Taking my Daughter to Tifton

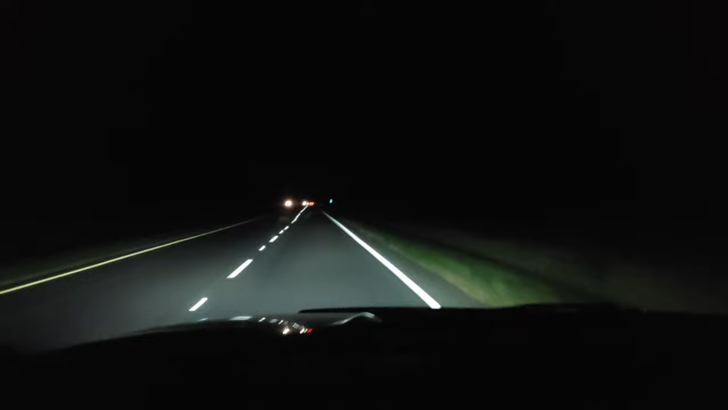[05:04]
They met me halfway. So I ain't happy to go all the way to the 8th. So. It's just me man. I'm by myself. A little too dark for you to see me. It's black. Look at that. You can't even see me.